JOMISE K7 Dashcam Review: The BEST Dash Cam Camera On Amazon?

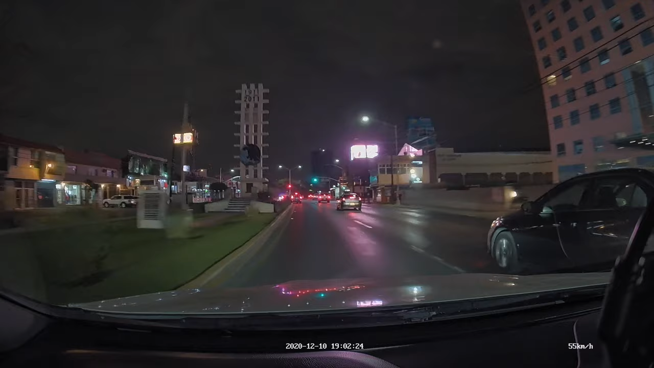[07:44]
So just so you get an idea of how the camera does in this situation in low light. So check it out. So check it out. So check